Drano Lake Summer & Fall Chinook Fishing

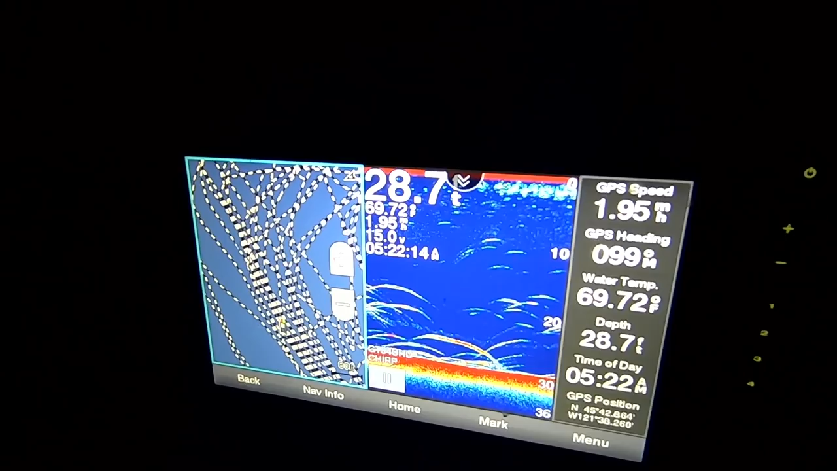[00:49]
On screen: depth 28.7 ft, water 69.72°F
I don't know why there's nobody here but there's we're marking a ton of fish and the bite's been pretty fair up here for the amount of boats so I'm hoping we have a great day.